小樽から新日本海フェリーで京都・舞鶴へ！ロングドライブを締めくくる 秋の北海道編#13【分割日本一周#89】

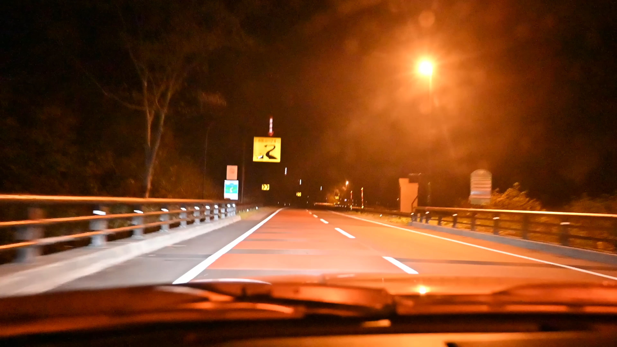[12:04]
さあ小樽までもう少しだあと10キロちょいかなけなし峠を下っていきますここの峠には小樽の夜景が少し見えるようなそういうスポットがあるのでそこで小樽の焼きを眺めてから町の方に下っていこうかな今日は月もきれいでね
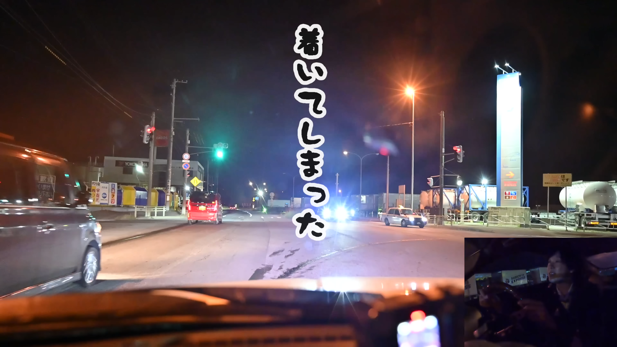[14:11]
ついてしまったぞ…新日本海フェリー乗り場に到着してしまいました
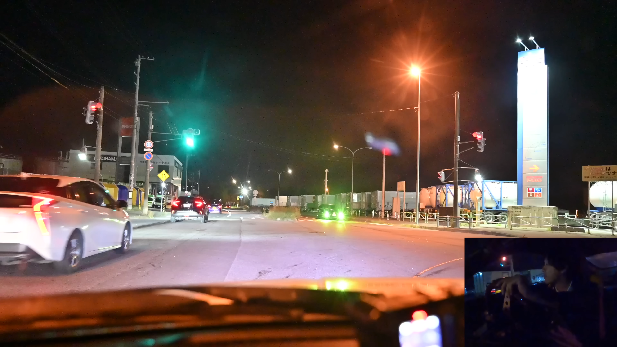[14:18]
この辺すごく身に覚えがあるよもう覚えちゃってるちょくちょく来るからな
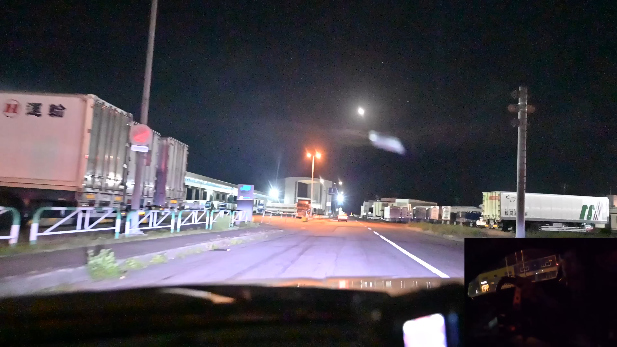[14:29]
フェリー乗り場が見えてきた
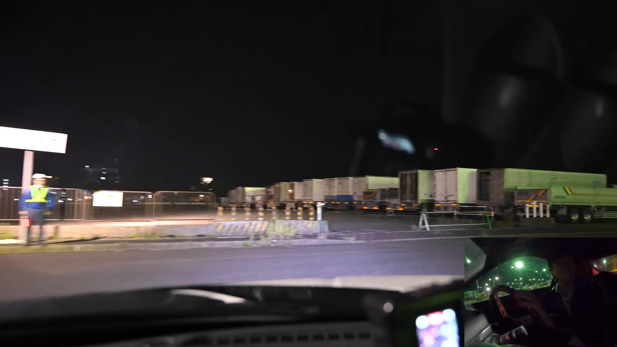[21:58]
夜の10時から岡山目指して走っていこうなあ俺たちなら余裕だけどな
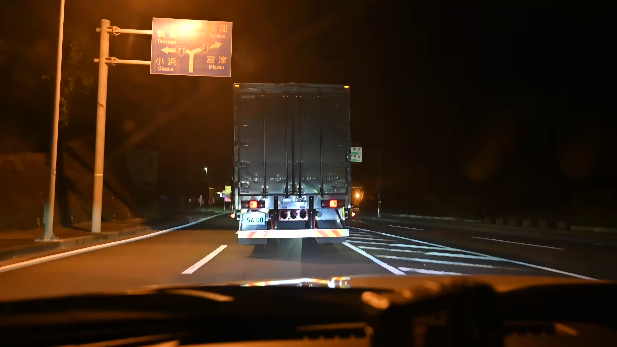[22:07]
さあ京都に着いたわけですけども京都はスズムシが鳴いててねそれでやっぱりちょっとあったかいですね
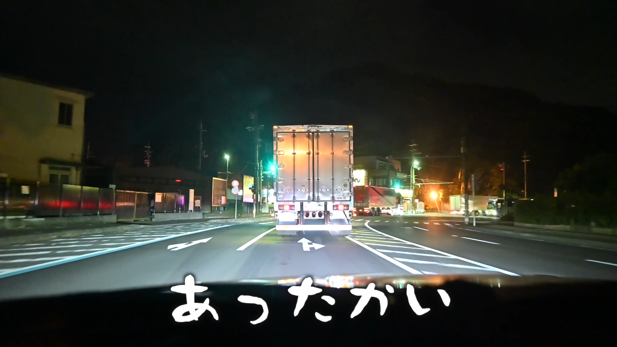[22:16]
季節が違うなあってそんなことを思いながら今走ってます
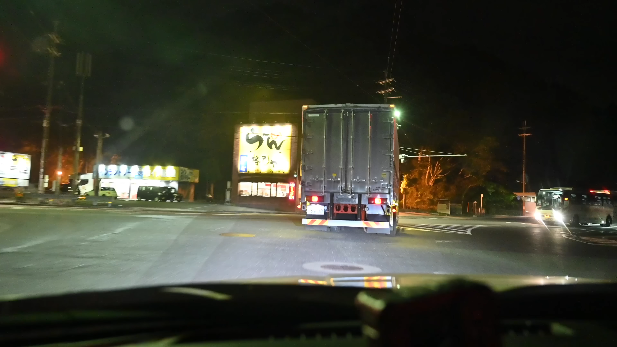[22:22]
なんかねタイムスリップしたようなそんな気分ですね不思議な感覚ですさあこれからね今日はどういう風に岡山へ向かうのかというと今日はね神戸経由で岡山を目指していきますちょっと神戸の街とかも感じながら岡山のスタート地点行こうじゃないか
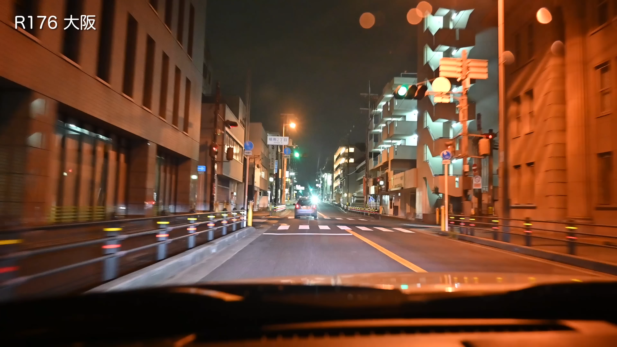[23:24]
北道176号で大阪の池田あたりまで来ましたね今深夜の1時なんで大阪の街中でも結構流れはいいですこうやって真夜中に流していくのも僕は本当好きなんでね楽しいなあって思いながら大阪の街を走ってます神戸まではもう少しですね